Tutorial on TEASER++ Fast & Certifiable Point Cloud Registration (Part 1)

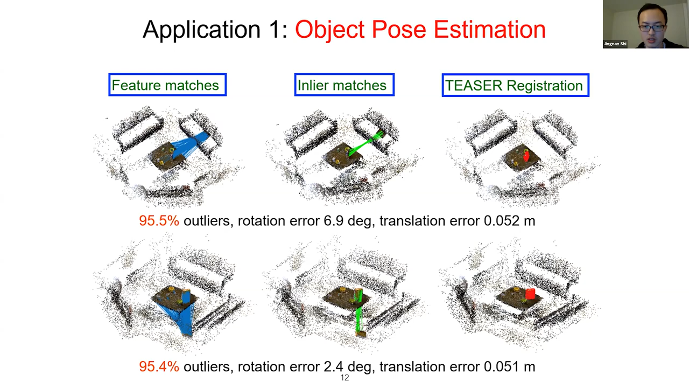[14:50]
So it basically, again, have a very accurate registration result with very low rotation errors and translation errors. Another application of teaser is to basically match 3D scans. So here we have two RGBD scans generated by, I believe, some RGBD cameras of indoor scene with the table and chairs.
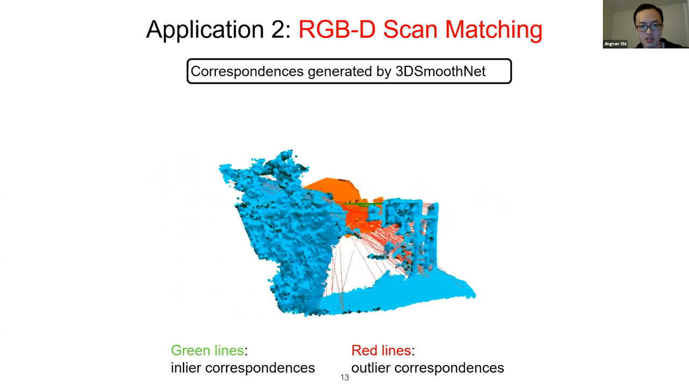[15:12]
And then the lines here correspond to the correspondences generated by 3D smoothnet,
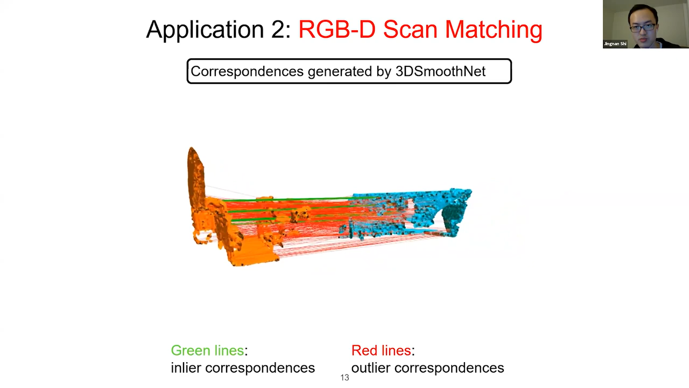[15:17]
a very recent algorithm that basically use learned feature descriptors to match features. The green lines here correspond to the after inlier correspondences. And then the red lines here correspond to the outlier correspondences. As you can see, there are like a lot of red lines and very few green lines. So here we are showing the teaser plus plus alignment as far as the ground truth alignment.
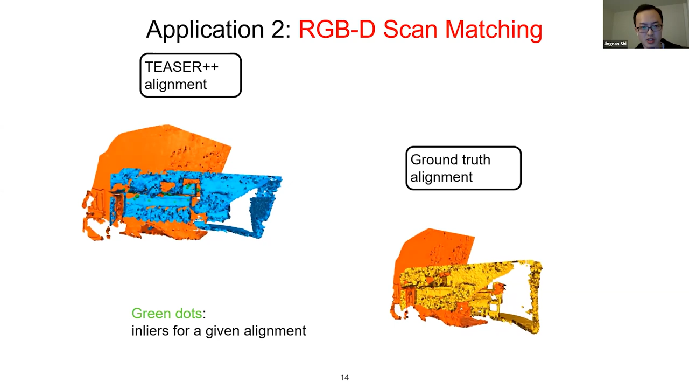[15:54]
So, you know, you can see they basically the teaser results is basically very, very similar to the ground truth alignment. And you can't really tell if there's any error of our results. The green dots in the video correspond to the inliers selected by a teaser.
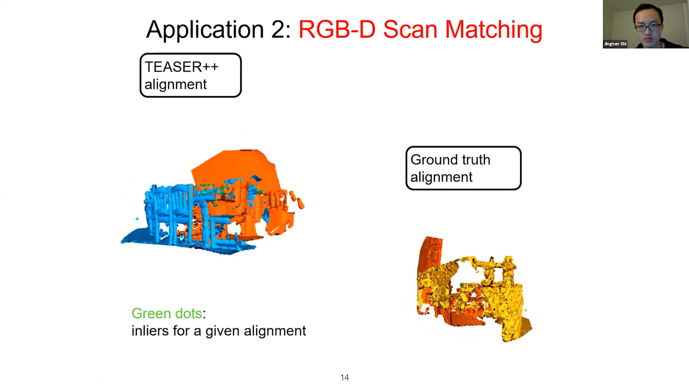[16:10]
One interesting observation we had on the teaser results is shown here. So on the plot on the left, we have, first of all, on the y-axis, we have the rotation arrow. On the x-axis, we have the basically the different scenes we tested for the data set. And then the blue dots here represent the solution that is certifiably correct using our certification algorithm.
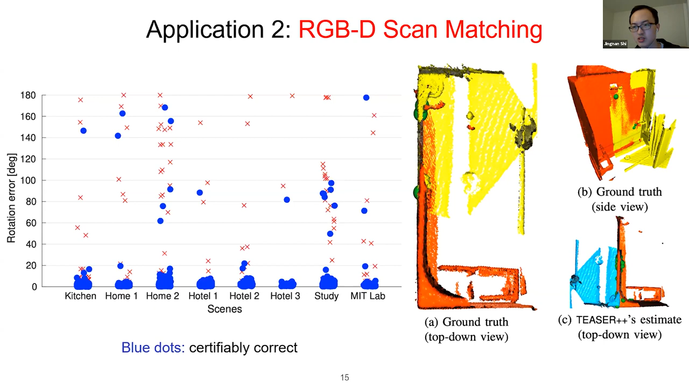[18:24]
It takes this one and stops the one that is actually correct based on ground truth. So this shows that in my, you know, in certain situations, more information might be necessary. For the algorithm to pick out which one is the ground truth or the ground truth solution. So let's talk about the implementation details of teaser plus plus.